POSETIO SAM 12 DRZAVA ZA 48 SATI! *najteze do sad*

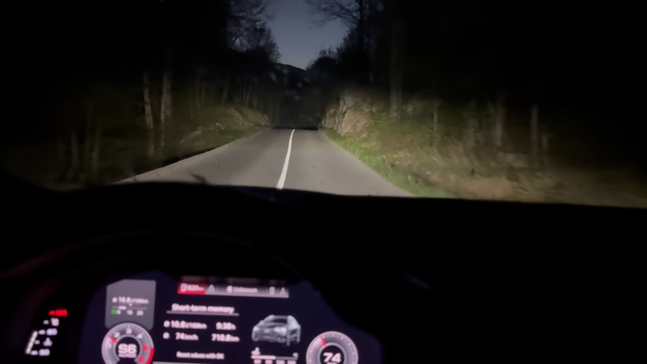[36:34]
Evo ga, put za Slovenija, Koper, treća država. Iskreno, chill je put sve, ali opet bojim se da mi ne izađe neki jelen, da mi ne probuši gume ili nešto, otko znam. Znači, pogledajte, mislim, već su stavili tamo tablu, ovdje svašta može da izaći. Sad će izaći neki vanzemaljci, evo, šta je ovo?
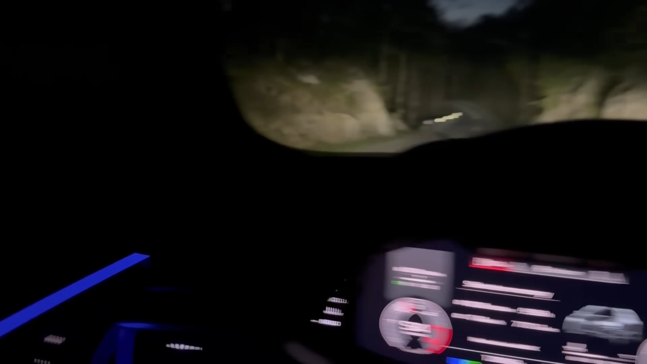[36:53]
Ali dobro, chill je, lagano, pola 9 uveče, stižemo otprilike pola 10 u Sloveniju, treću državu, tako da chill, ali ovdje ne smemo baš da vozimo brzo, niti vozim brzo, samo kažem, jer opet,
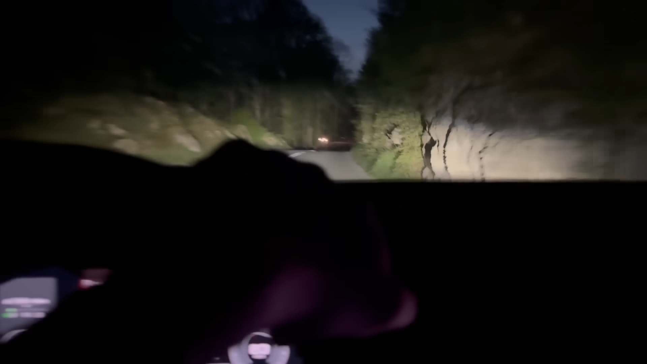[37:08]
da mi ne izađe nešto, čovječe, da ne zezne put.
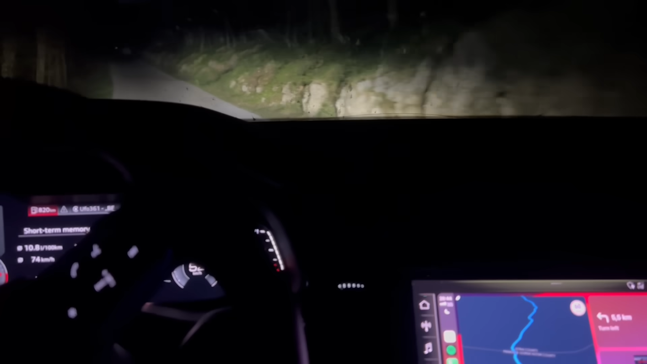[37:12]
Kukuriku, kukuriku. Ljudi, pogledajte koliko je jezivo, znači izgleda smo prešli granicu.
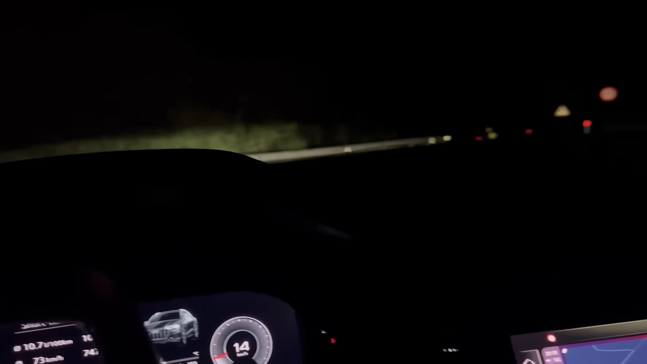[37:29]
Iskreno, ljudi, ovaj grad, Koper, izgleda prelepo iz daleka.
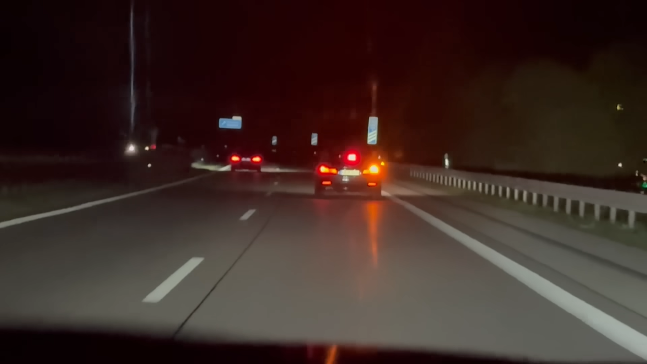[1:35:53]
E, viš, ovo je proleteo 300 ispred policija, evo piše, polis da stanem. Je li moguće, ovi svi proleću, ne znam ljudi koliko sam vozio, vozio sam 140 tipa, ne znam koliko je ovde dozvoljeno. Pembara, presretač, jebote, koje sam sreće, ne mogu da verujem. Aj, jao, ljudi moji. Ništa, ajde stajem pa vam javljam, ne smijem sada snijam.